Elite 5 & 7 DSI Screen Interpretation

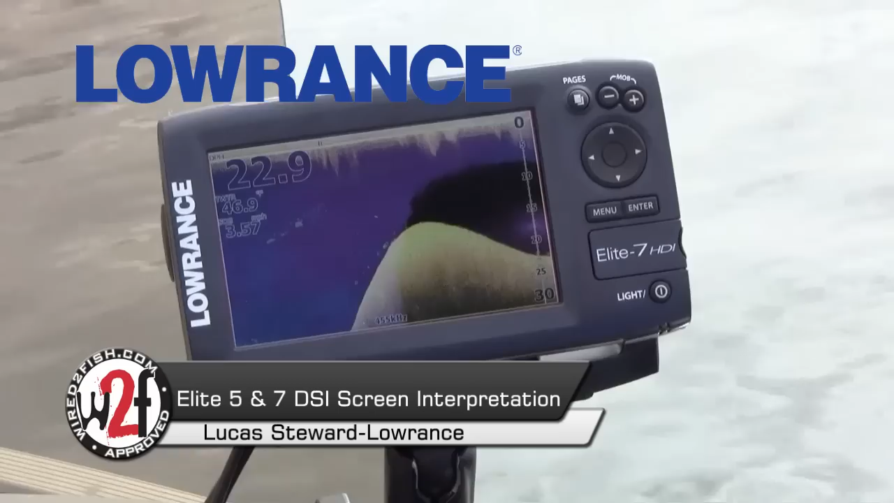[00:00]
Yeah, we just came up a big transition here, and we're looking for a weed line. Point out what you're seeing on that screen.
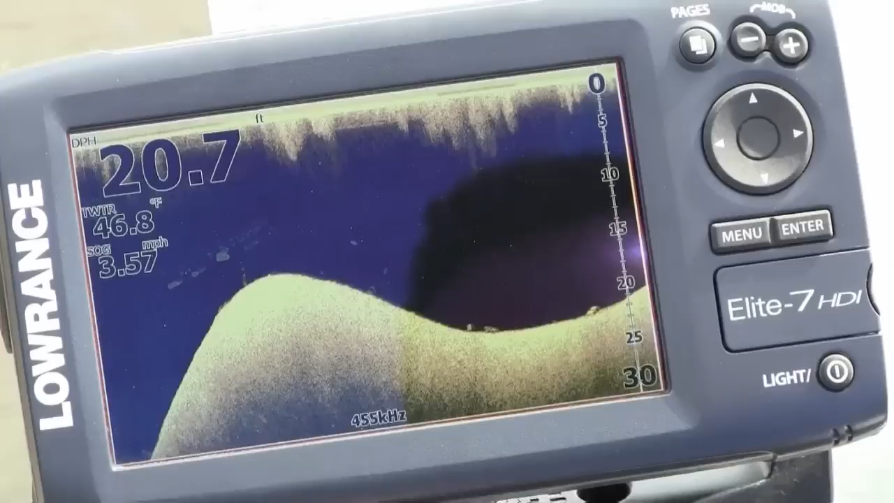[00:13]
On screen: depth 20.7 ft, water 46.8°F, speed 3.57 mph
Yeah, so you're actually seeing some small rocks down here, right on the bottom.